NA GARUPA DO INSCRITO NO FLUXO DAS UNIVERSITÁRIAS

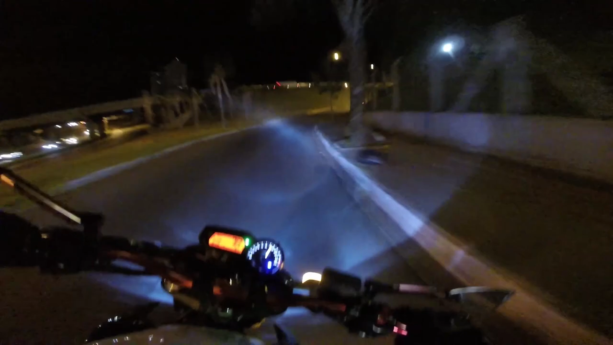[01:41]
Já pega a rodovia do... A rodovia que vai pro Fluxo. Atropelei uma tartaruga, mas de boa. Quem nunca?